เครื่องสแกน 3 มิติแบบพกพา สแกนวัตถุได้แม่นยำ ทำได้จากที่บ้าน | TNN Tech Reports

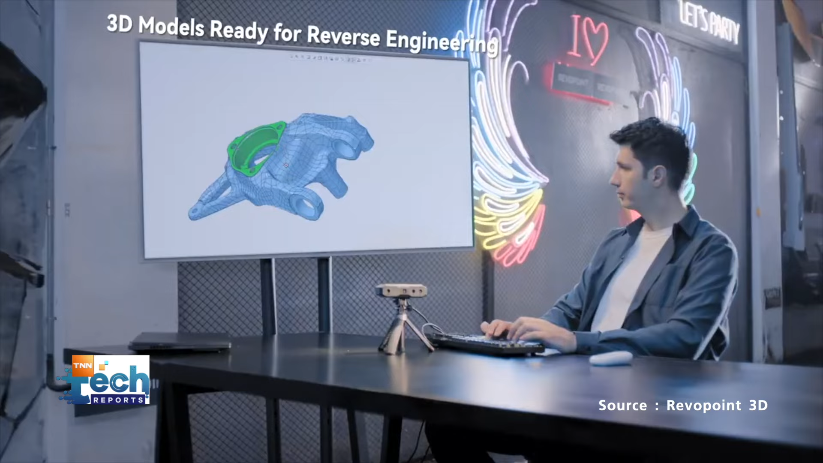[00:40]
ิลปินภาพ 3 มิติต่าง ๆโดยตัวเครื่องมาพร้อมกับการสแกน 3 มิติโดยแสง 4 ฟ้าที่ให้ความแม่นยำระดับเฟรมเดียวสูงถึง 0.
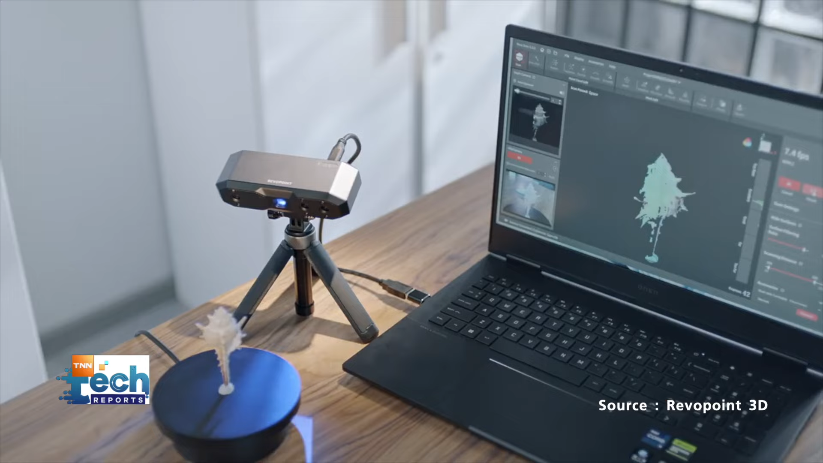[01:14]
กล้องให้กว้างขึ้นซึ่งจะช่วยให้เก็บรายละเอียดของสีที่ซับซ้อนได้มากขึ้นอีกทั้งยังมีระบบ Flash Mindที่ช่วยกำจัดเงา
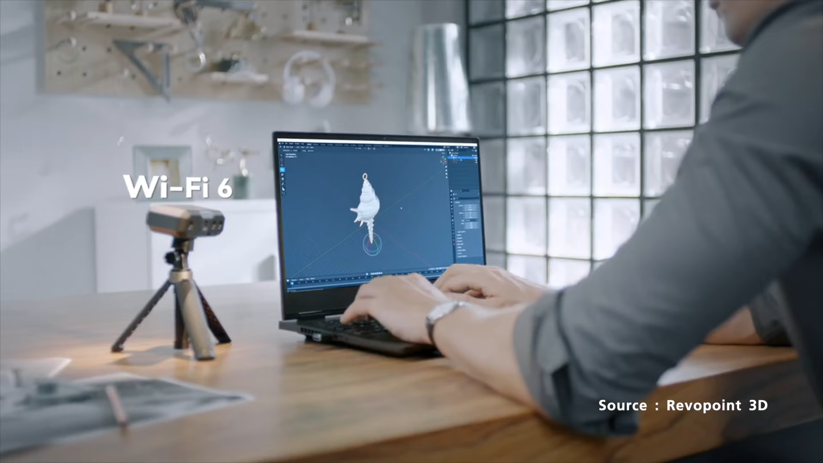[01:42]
ร์เน็ตไร้สายส่งข้อมูลที่สแกนได้อย่างรวดเร็ว